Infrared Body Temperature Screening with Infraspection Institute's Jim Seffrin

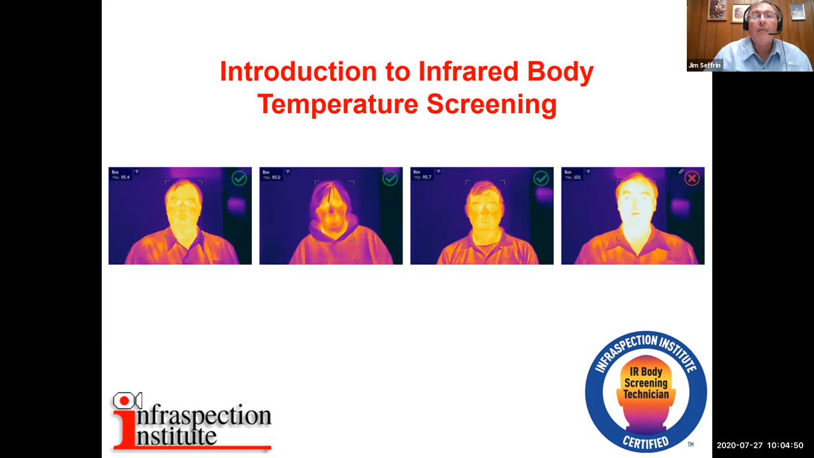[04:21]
But feel free to ask questions. Thanks, Jim. Sorry about that. Thank you. No, no. Brilliant. Thank you. Okay. So without any further ado, we'll get started. Okay. Infrared thermography is a technology frequently used by home and building inspectors.
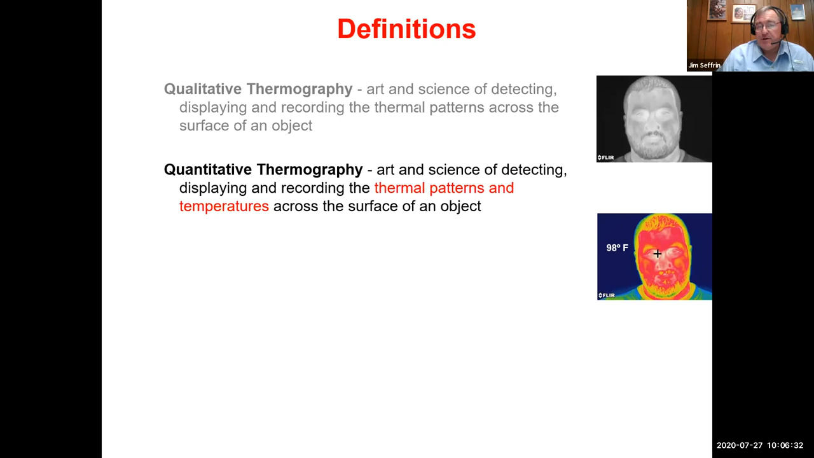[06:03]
On screen: spot 98°F
Elevated body temperature screening is a form of quantitative thermography. We're not only looking at thermal patterns, but more importantly we're looking at temperatures derived with infrared equipment. And of course a thermographer is a person who performs infrared inspections or operates a thermal imager. Last definition is infrared body temperature screening, also known in some circles as elevated skin temperature screening. This is the use of an infrared imaging system to
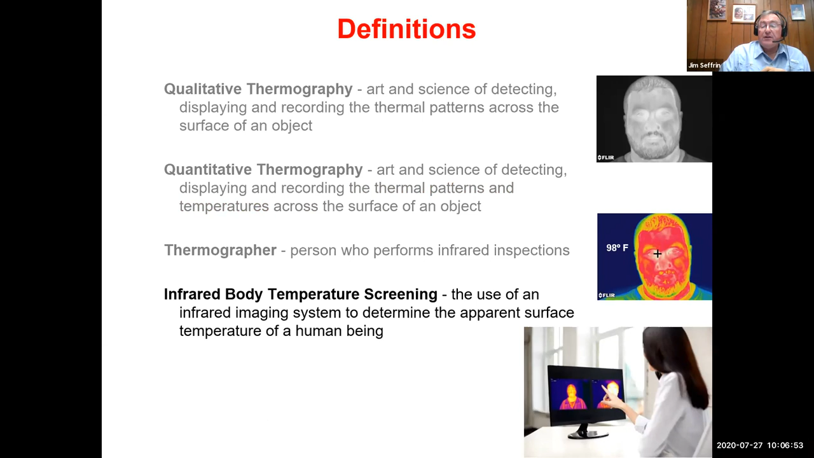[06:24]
On screen: spot 98°F
determine the apparent surface temperature of a human being. A few definitions pertaining to equipment.
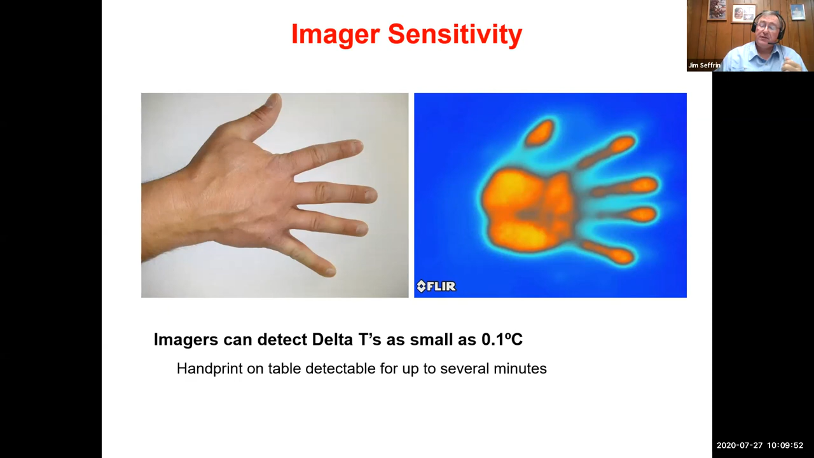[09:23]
That handprint, whether it be on a table or on a wall, can be detectable for up to several minutes after the hand has been removed. Here we see some an example of several typical point radiometers or infrared thermometers.
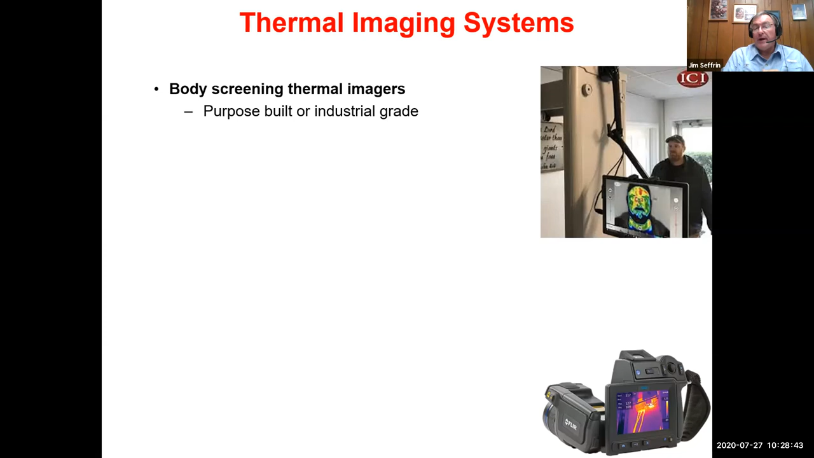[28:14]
So, with respect to where we stand presently with the COVID-19 pandemic in the United States, body screening thermal imagers may be either of the purpose-built type pictured at the upper right, or industrial-grade handheld man-portable instruments, like the one pictured at lower right. Typically, your thermal imager is going to have a component inside known as the detector. Focal plane array detector is dependent, depends upon, for cooled system, they're going to be shortwave. Uncooled systems are going to be a longwave spectral response. For the majority of members here at InterNACHI, if you bought an instrument in the last, say,
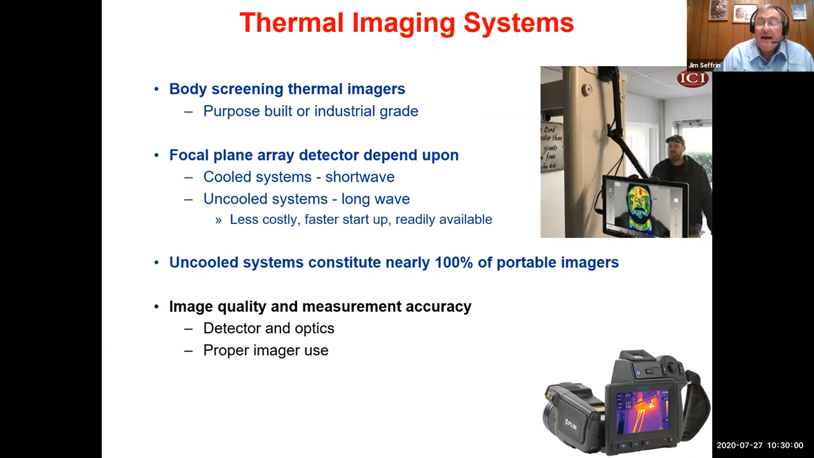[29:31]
You also need to select a thermal imager with sufficient image quality and measurement accuracy. This is determined by the detector inside the instrument and the optics attached, and also proper imager use. When it comes to selecting a thermal imager, the United States Food and Drug Administration has strict requirements for medical equipment.
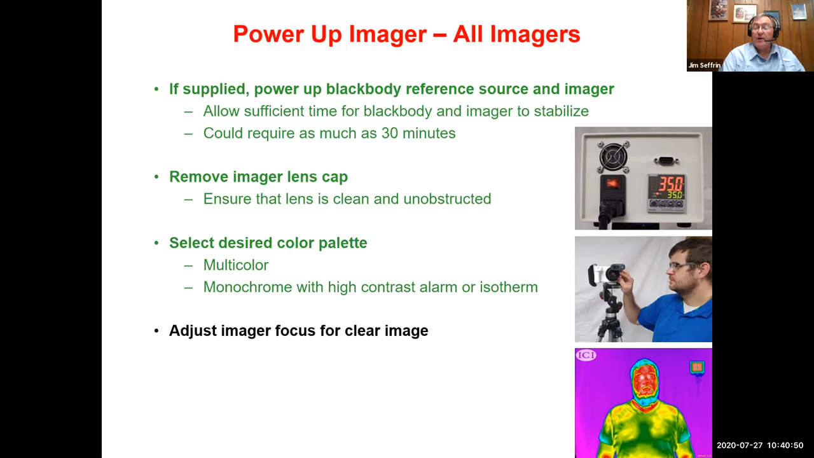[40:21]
It's a matter of personal preference. You then adjust your imager focus for clear image. We teach in all of our courses when you're measuring temperature and you're seeking to measure temperature accurately, you must have clear focus.
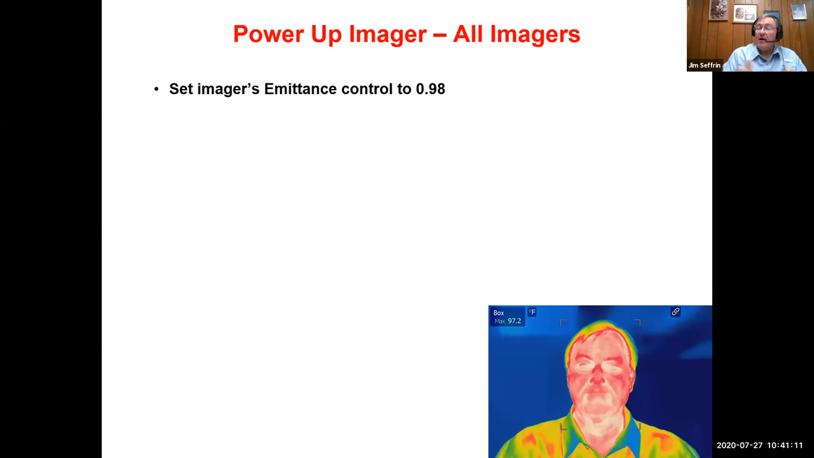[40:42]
On screen: max 97.2°F
Next, you want to set your imager's emittance control to 0.98. Human skin, it has a very high emittance. And it's generally agreed worldwide that it's around 0.98. So you set your imager's emittance control to 0.98. You can then select auto image or manual image mode. When you're using manual mode, set your temperature range to the lowest possible that will cover human temperature measurement. It's typically going to be range one of the lowest temperature range. You adjust your level and gain controls or level and span if you prefer to optimize the thermal image and continue to adjust as necessary during the day as you are conducting your screening.
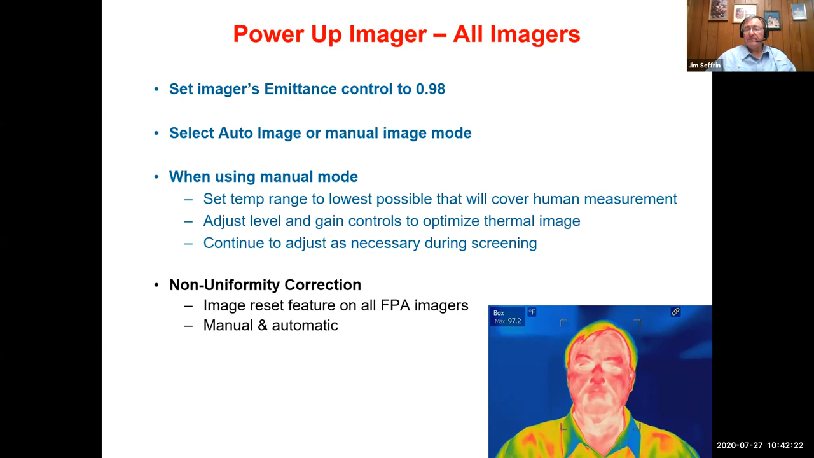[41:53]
On screen: max 97.2°F
But be aware that there's going to be times when your imager is going to perform this nuke or calibration. And during that time when it's happening for the few seconds it takes, imaging is not possible. So you may have a person step up, your imager goes to nuke, you're going to have to ask them to stand there for a couple of seconds longer until the imager finishes nuking or performing that non-uniformity correction function.
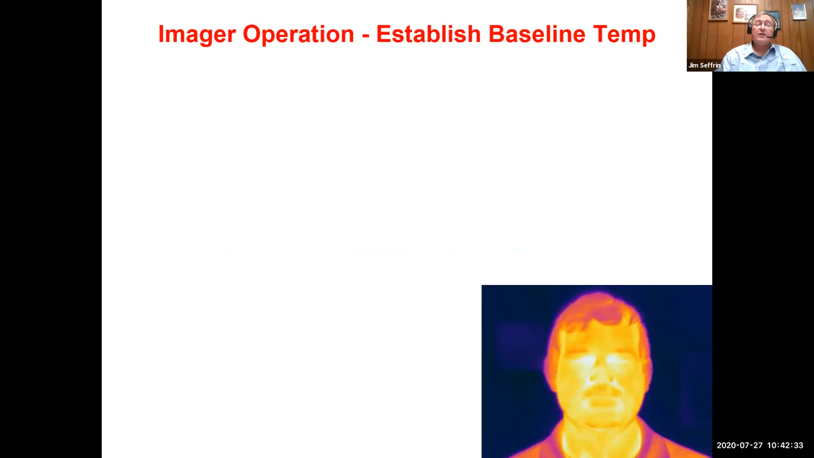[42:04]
Next up, as you're setting up, you want to establish a baseline temperature. Once your system, your imaging system is stabilized, you want to select 10 people who do not have a fever to establish an average baseline temperature. Persons are screened singly with the imager aimed at their face. The imager should be aimed to measure perpendicular to the inner corners of the eye. Purpose-built imagers may do this automatically.
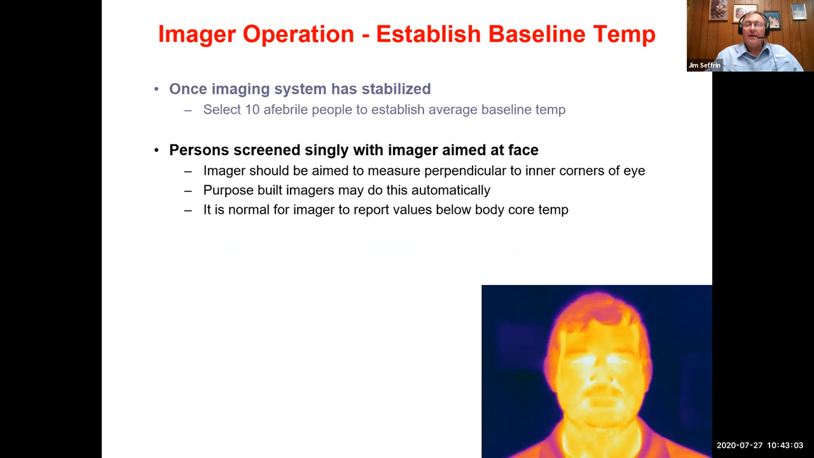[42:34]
Now, it is normal for your imager to report temperature values in this area of the face. That is the, it's called the inner canthus for one or inner canthi for two. These inner corners of your eye are going to give you a temperature that is very close to body core temperature. However, it's not uncommon for that temperature to be slightly below the anticipated 98.6 or 37 degrees Celsius. You image the selected 10 persons in succession, and you average the readings to establish a normal baseline.
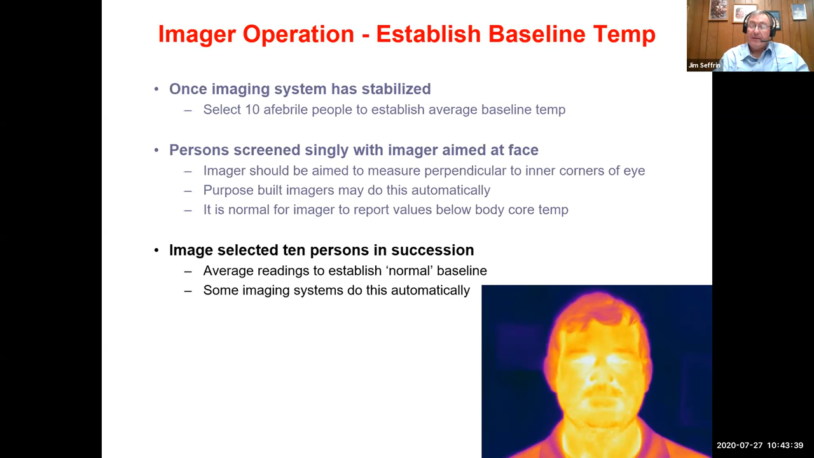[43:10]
Now, some imaging systems will do this automatically. It really depends upon which one you're operating. Once you've established your baseline temperature value, you then set your imager alarm value. The suggested value is one Celsius degree or 1.8 Fahrenheit degrees above your baseline. That alarm may be isotherm. It could be a color or an audible tone. Any of these are acceptable. Now, the process that we've just gone through must be completed each time the imager is started up.
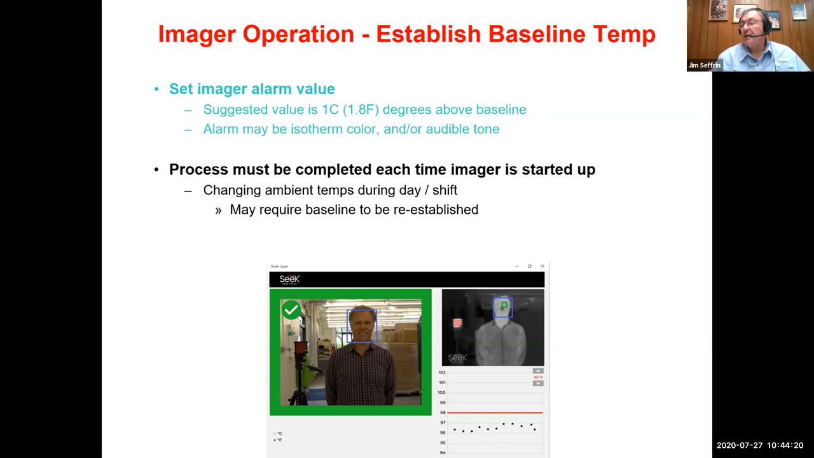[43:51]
Also, it should be going through, you should run through the setup process, getting your 10 baseline people. If you find that ambient temperatures are changing throughout the day or during a work shift. If so, it may require that a baseline temperature be reestablished. You should never use values that you've input or calculated from previous days or work shifts.